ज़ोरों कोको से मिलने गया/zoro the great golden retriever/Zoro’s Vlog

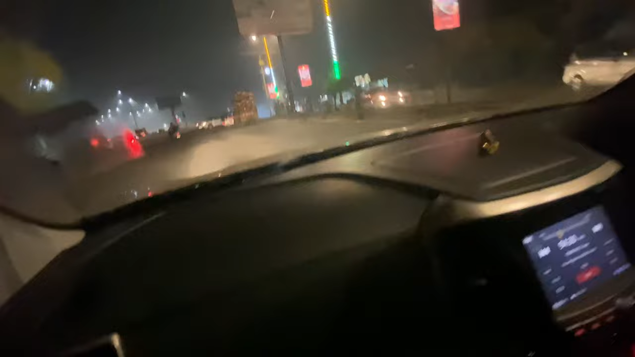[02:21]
बरेली की प्यारी प्यारी रोड है ना बाबू।
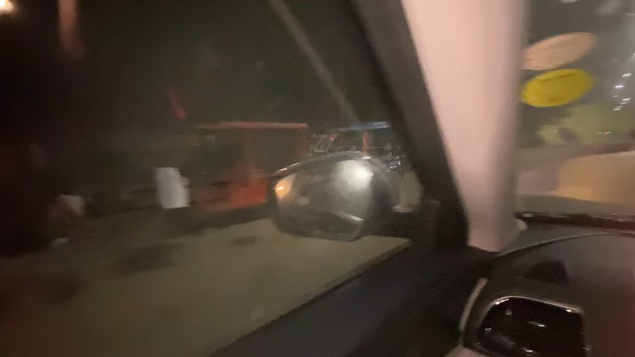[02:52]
यहाँ गाड़ियों की मरम्मत होती है।